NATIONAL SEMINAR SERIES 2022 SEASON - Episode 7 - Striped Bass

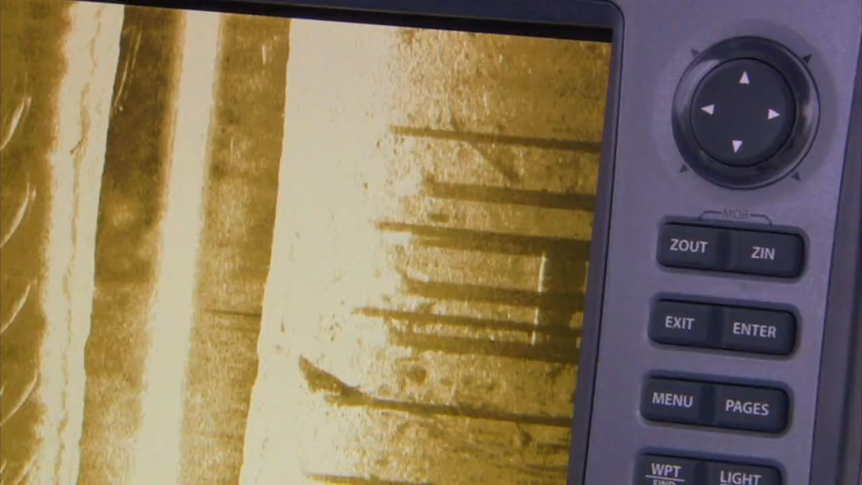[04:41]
fish at um on average not too shallow i go around also dock pilings okay which have lights
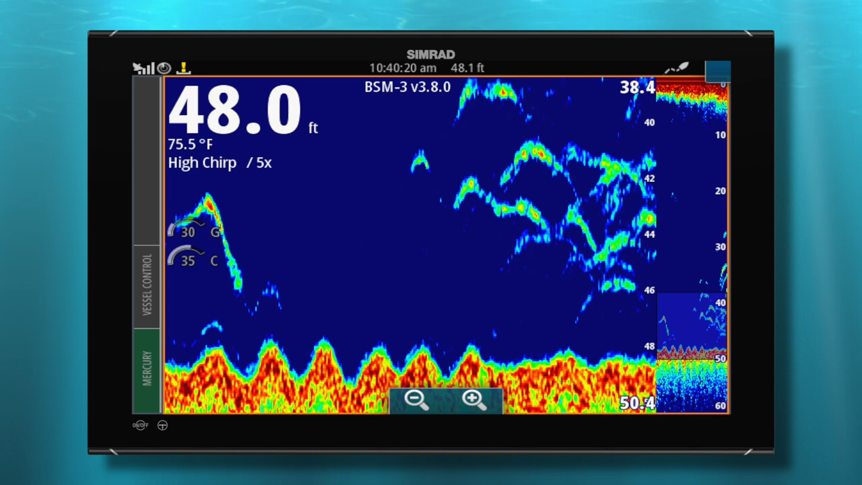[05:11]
On screen: water 75.5°F
and sometimes they're not true boomerangs but you see these marks and you'll see them piled up sometimes also then around the fall i'll start